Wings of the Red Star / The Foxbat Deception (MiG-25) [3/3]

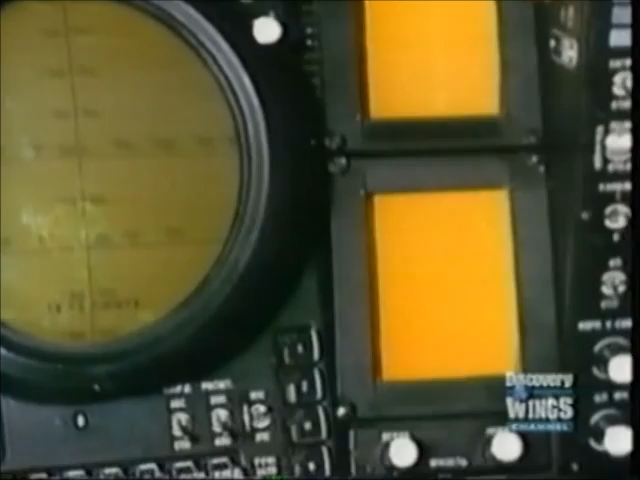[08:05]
At a range of 150 kilometers, the radar can track up to 10 targets at the same time and automatically identify whether they are friends or foes.